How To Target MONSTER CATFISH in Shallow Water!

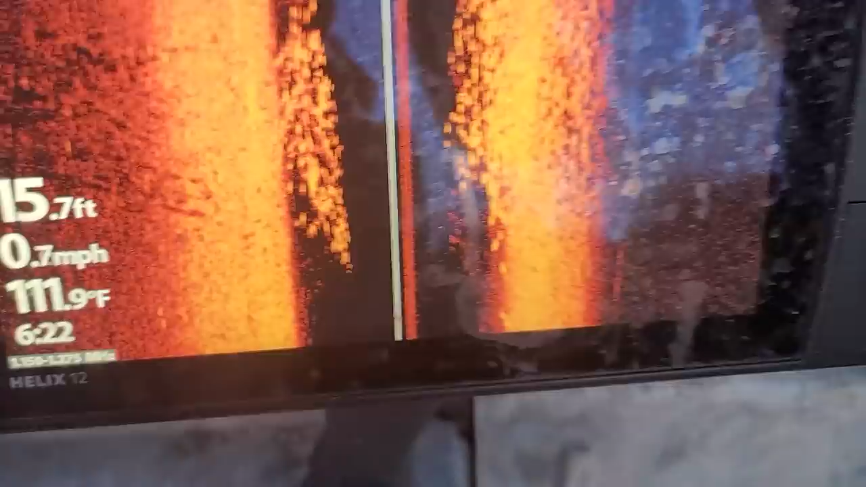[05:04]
On screen: depth 15.7 ft, water 111.9°F, speed 0.7 mph
So this is side scan imaging.
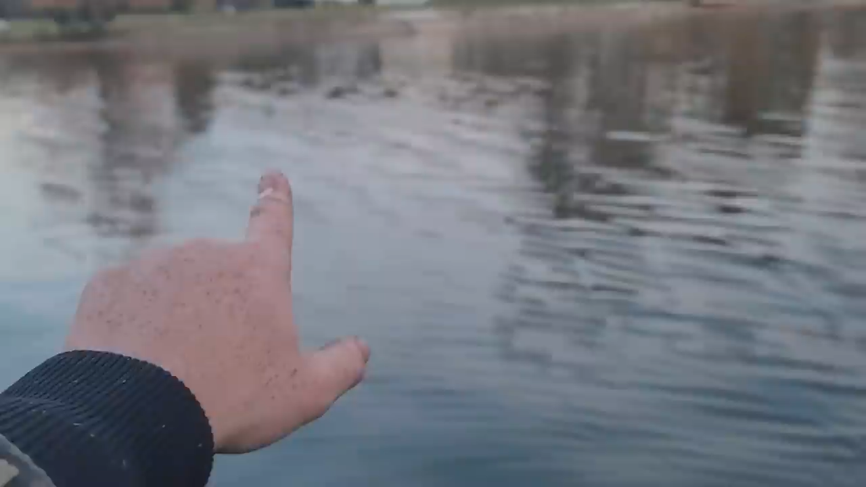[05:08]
It's scanning out to the left and right of the boat, and just tons and tons and tons of big gizzard shad.
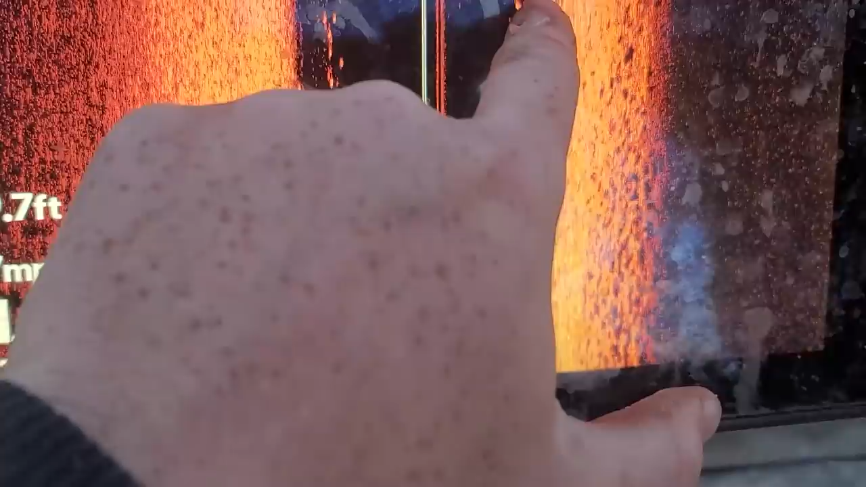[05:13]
Whenever you've got differentiation in the school, those are big gizzard shad. The threadfin shad, the smaller ones that are like that big, will just look like a mist. These are big gizzard shad. And then there's a couple of bigger fish over off here to the left.
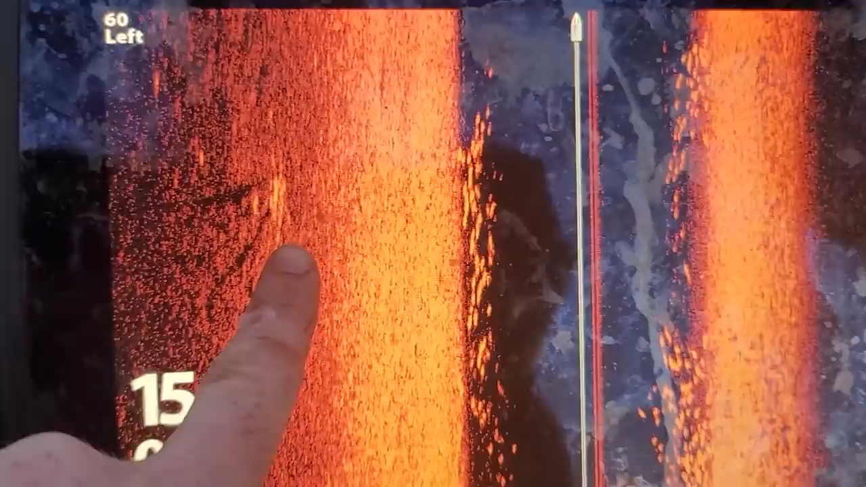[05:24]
But these are big schools of gizzards.
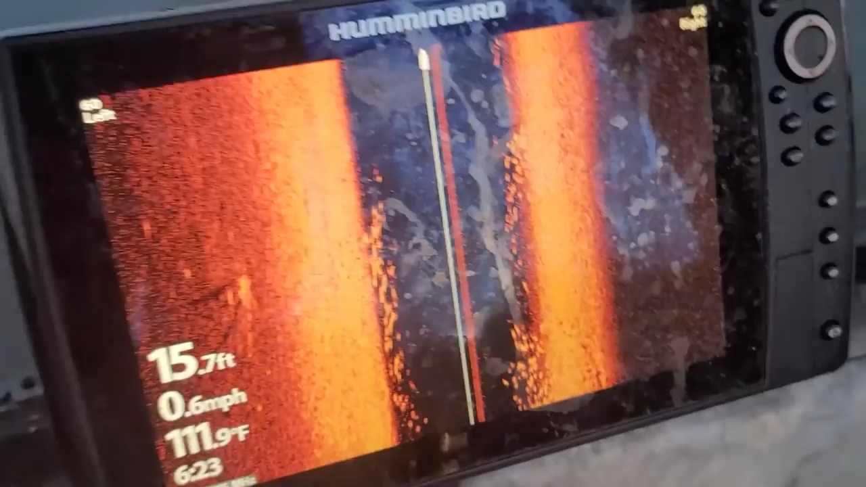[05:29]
On screen: depth 15.7 ft, water 111.9°F, speed 0.6 mph
And that's what those catfish are in here feeding on.